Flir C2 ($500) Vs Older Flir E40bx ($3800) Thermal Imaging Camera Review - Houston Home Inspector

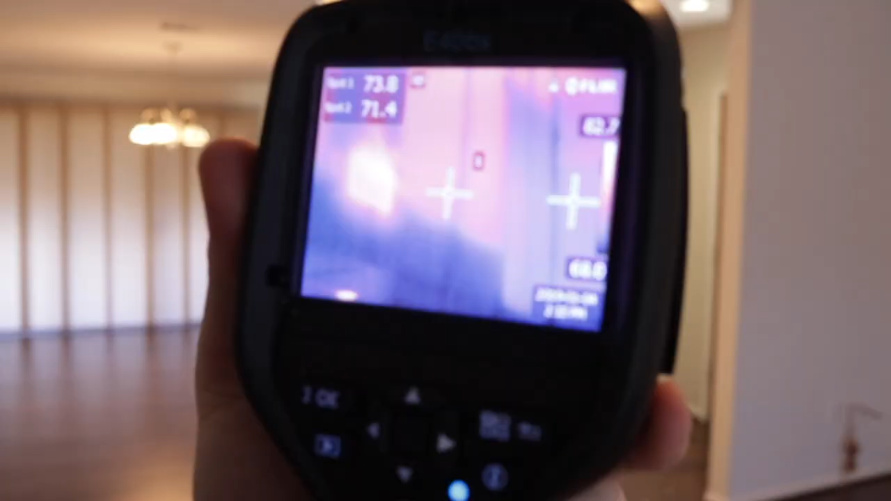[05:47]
I mean it was pretty close anywhere that the the the more expensive FLIR found an an area where there was a temperature difference.
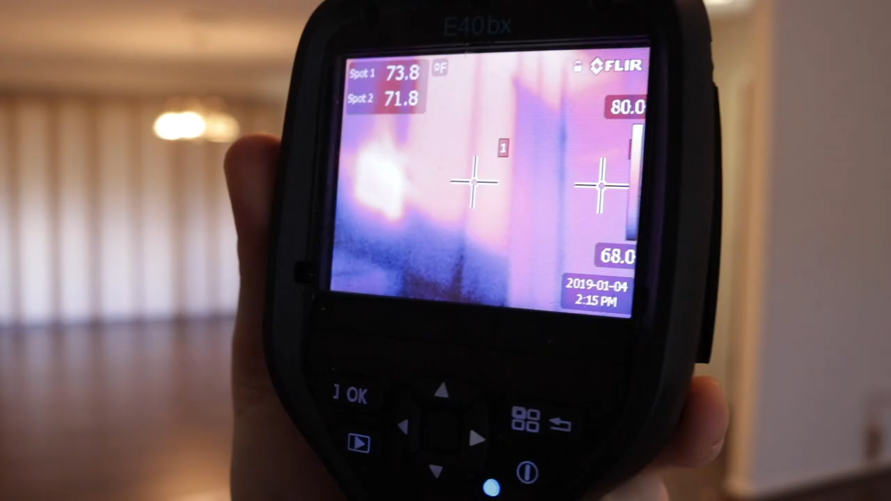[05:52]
The FLIR C2 still showed it but it just wasn't as clear.
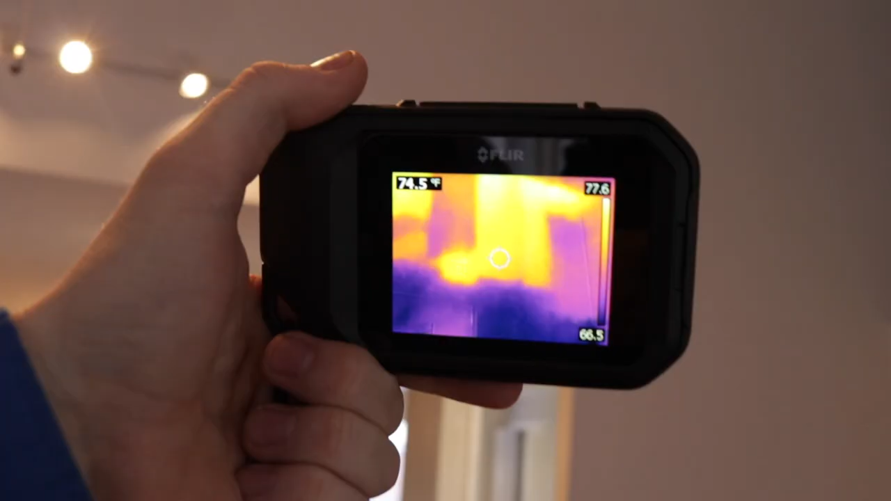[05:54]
So if you did decide to use this camera you just want to if you see any kind
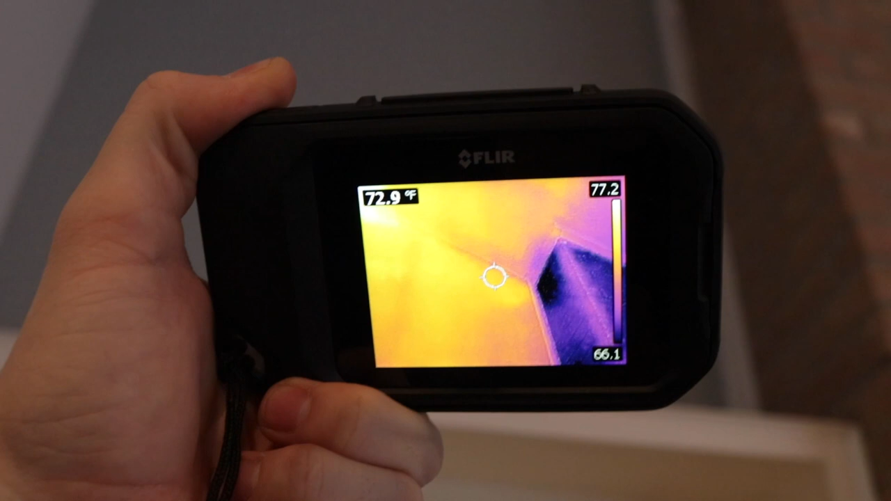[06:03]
On screen: spot 72.9°F
to want to raise an alarm a lot faster than you would with a more
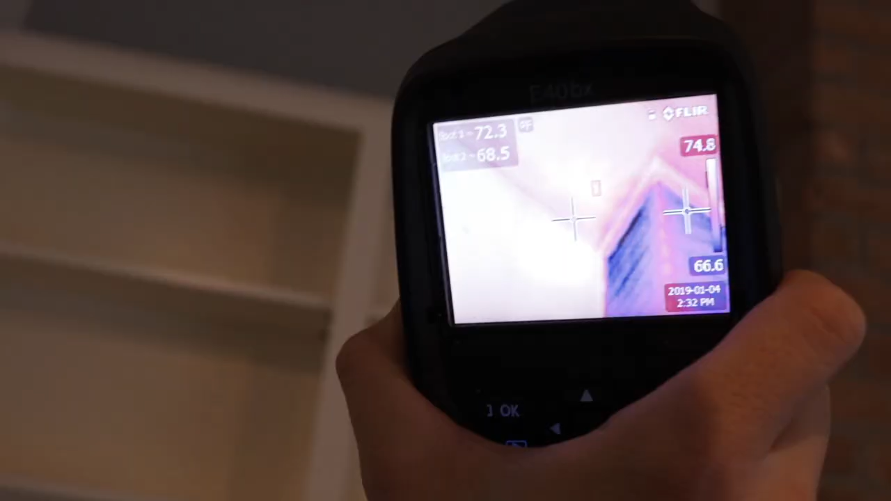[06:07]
expensive camera that shows a very clear image.